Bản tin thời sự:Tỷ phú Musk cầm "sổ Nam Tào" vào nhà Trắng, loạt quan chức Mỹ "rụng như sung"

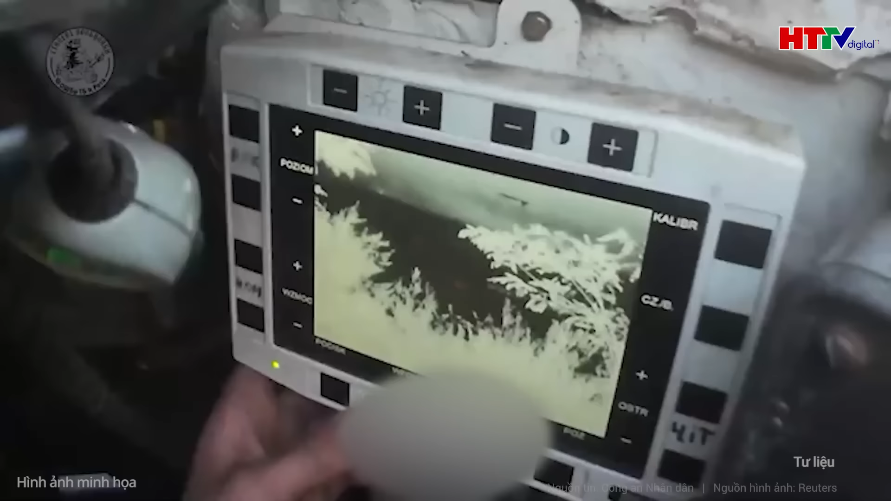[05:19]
Với mục đích này, thiết bị EVK quần tay AD Kraken U+, mạnh mẽ nhất của công ty, đã được chọn và điều chỉnh để lắp đặt trên nóc xe bán tải.